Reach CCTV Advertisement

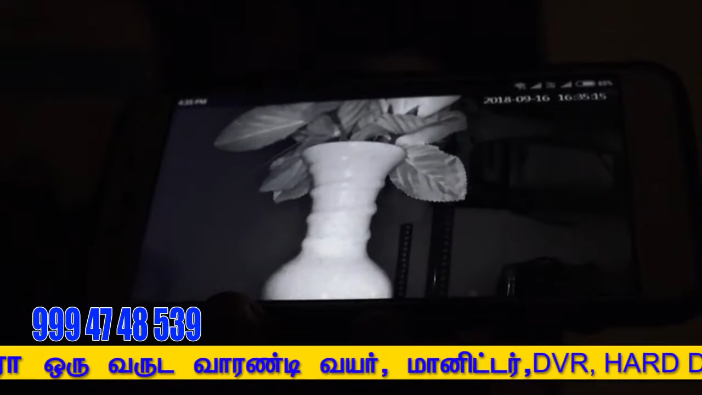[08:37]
எந்த திருடர்கள் எந்த இருட்டில் எப்படி வந்தாலும் உங்களுக்கு அழகாக வந்து இந்த கேமரா வந்து படம் பிடிச்சு காமிச்சிரும். இதுதான் நைட் வெர்ஷன்.